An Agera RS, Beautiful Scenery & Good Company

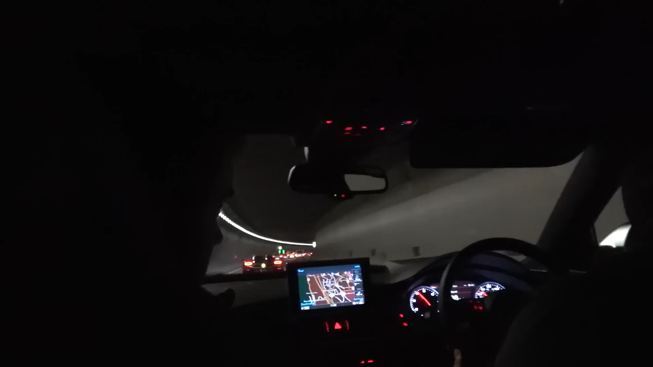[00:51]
No, we're being overtaken by an Audi. No. What the fuck? By a Hyundai. We're getting pasted by a Hyundai. No.